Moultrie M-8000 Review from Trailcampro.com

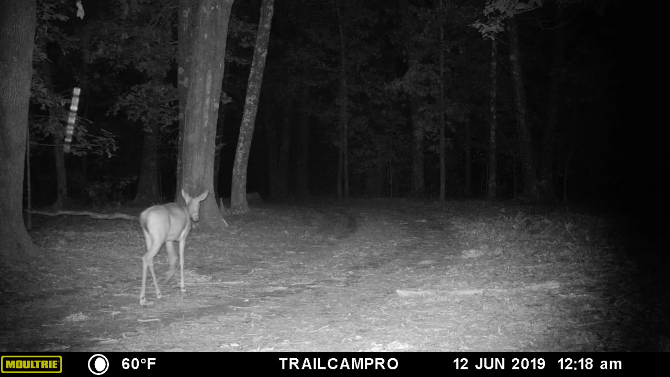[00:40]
Night photos are exceptional, demonstrating great contrast and absolute best-in-class flash range. When set to max flash, the M8000 can reach out well past 150 feet,
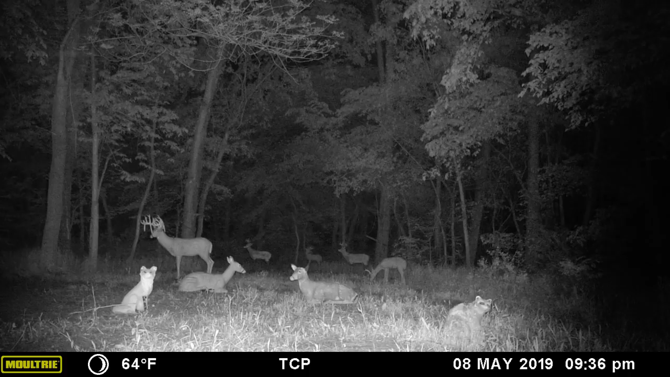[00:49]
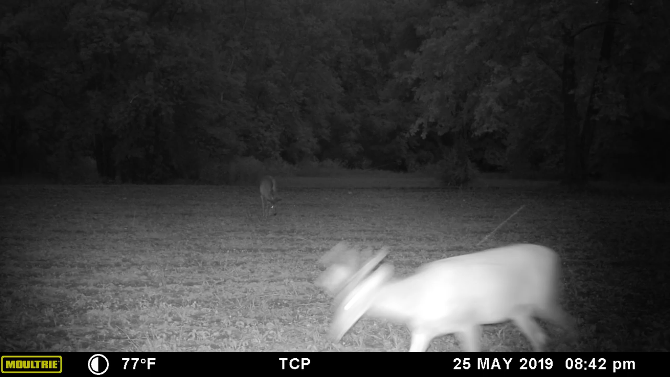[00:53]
but unfortunately is also susceptible to blur on moving animals and overexposure on close objects.
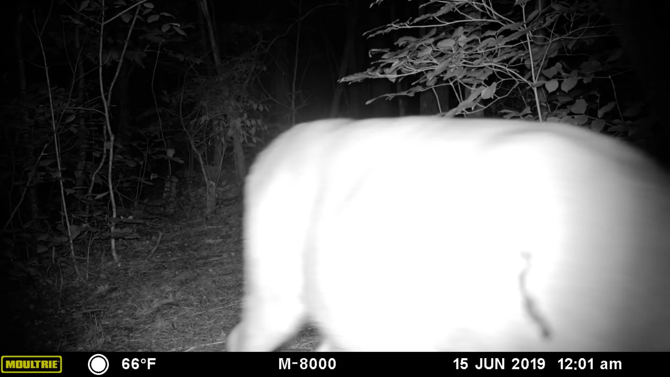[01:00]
To combat this, Moultrie developed Motion Freeze technology. When selected, Motion Freeze reduces both blur and whiteout, while only slightly diminishing flash range.
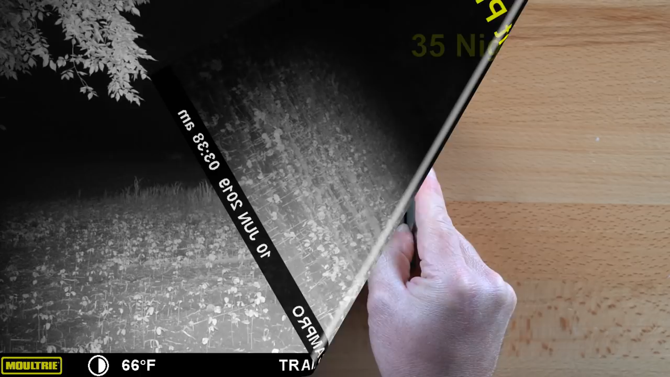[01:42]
Using our formula of 35-day photos and 35-night photos every 24 hours, the M8000 will last 7.7 months in the field using a set of Energizer Ultimate Lithium batteries.